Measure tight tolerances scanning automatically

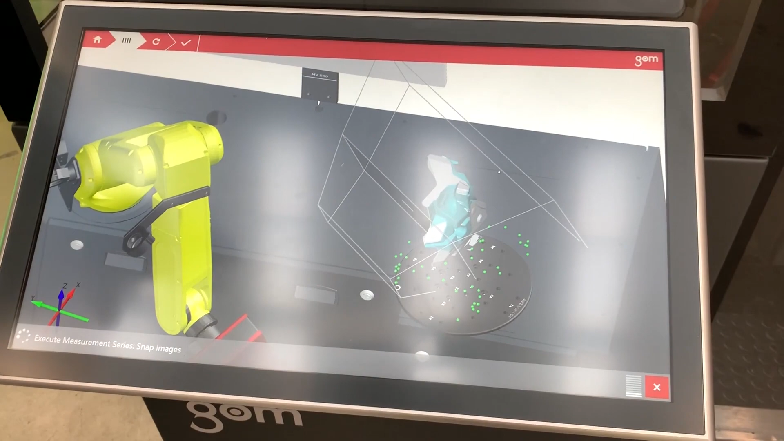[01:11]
This is a digital definition made up of millions of point clouds to give that full 3D representation of the part.
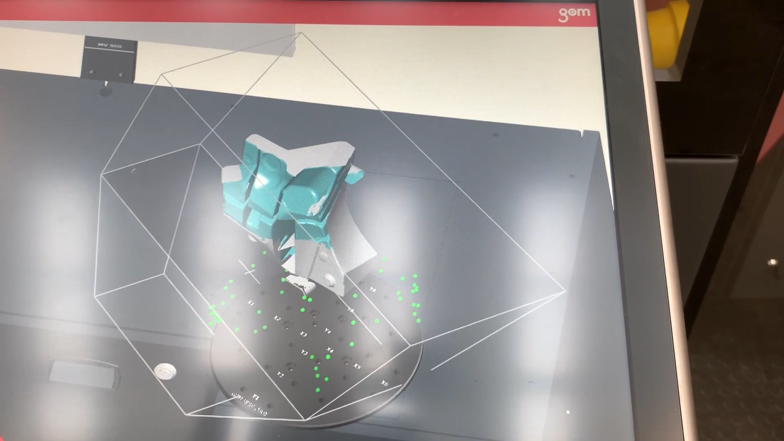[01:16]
So if we were to look at this with a conventional CMM,